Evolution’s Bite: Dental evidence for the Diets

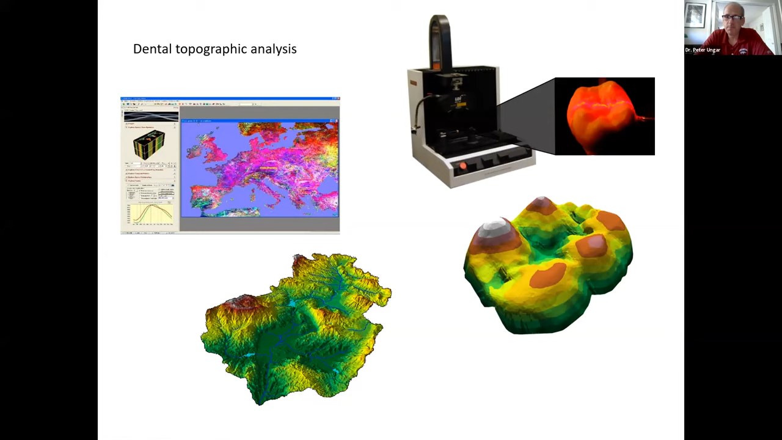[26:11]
and we were able to use all the tools available in GIS, my students and I, to characterize functional aspects of tooth form without worrying about individual landmarks. So, for example, we could look at the average slope across the occlusal surface.
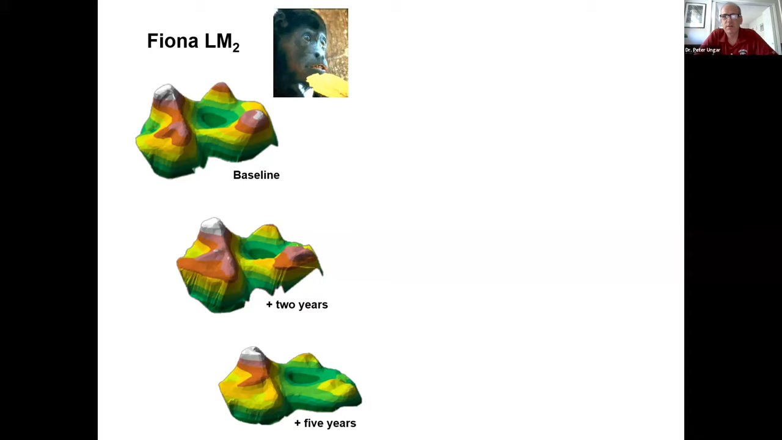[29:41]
they'd release them, they'd go back the next year, on and on and on. And they just kept doing this over time and built up this wonderful data set of teeth of wild monkeys and how they changed in their shapes over time. I took these and did dental topographic analysis on them and found that if you look at the change of slope over years of the surface,
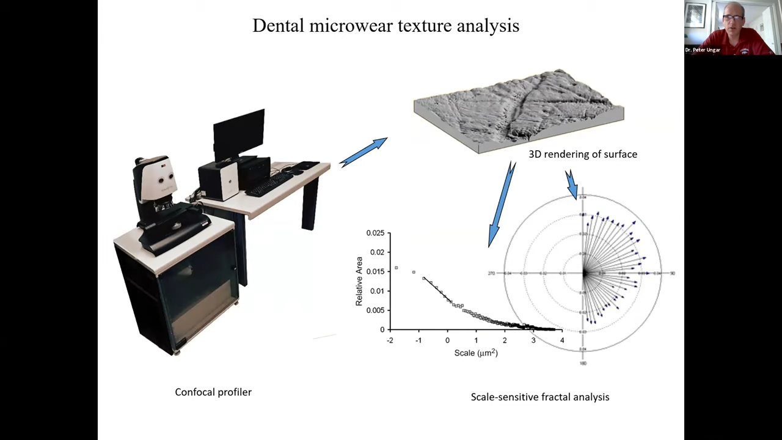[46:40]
And we expose this surface to conventional engineering-based scale-sensitive fractal analysis. That's a standard for measuring surface texture. So scale-sensitive fractal analysis is really interesting.
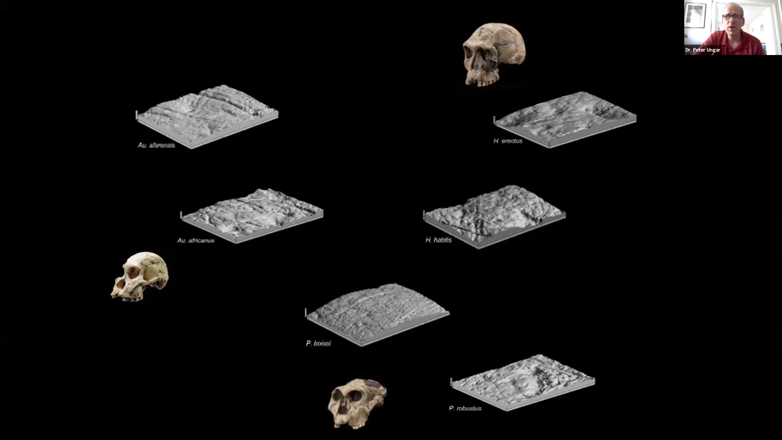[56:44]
Remember that foods are determined in part by what's available to you. And sometimes it's not that simple. Here are microware textures of Australopithecus species, Paranthropus species, and Homo species. And because we're short on time, I'm just going to give you very briefly one attribute, microware texture complexity.
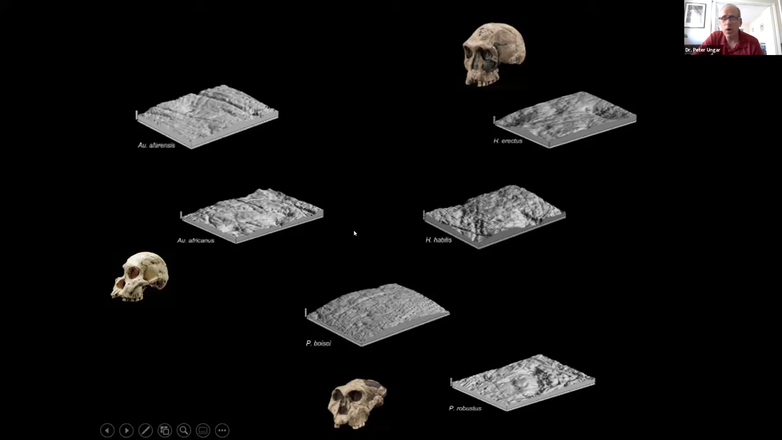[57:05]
Microware texture complexity, again, low values, soft foods, perhaps tough.